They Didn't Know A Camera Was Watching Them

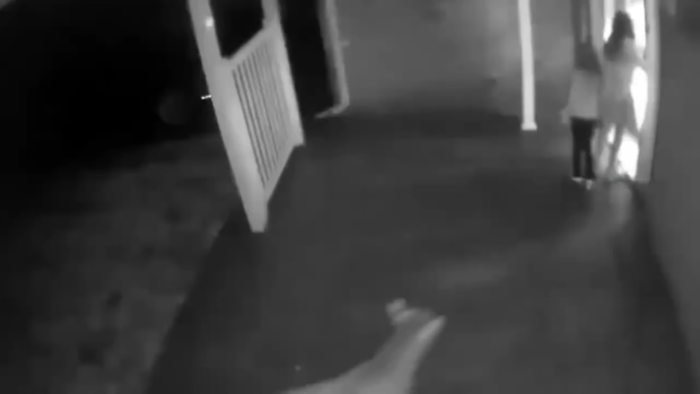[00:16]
They went outside because they have heard a noise, but the one thing they are scared of is right behind them.
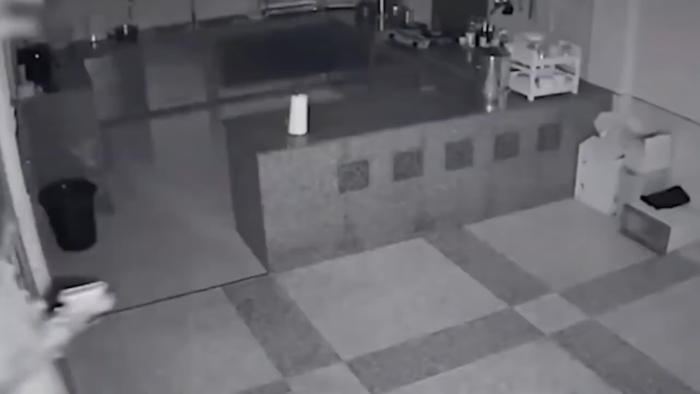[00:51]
She's got a little friend that's living in her kitchen, and she's about to find out what it is.
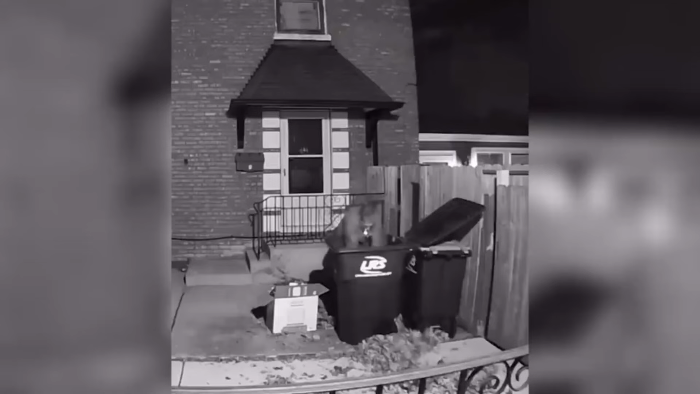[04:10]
Look, it's been captured on CCTV.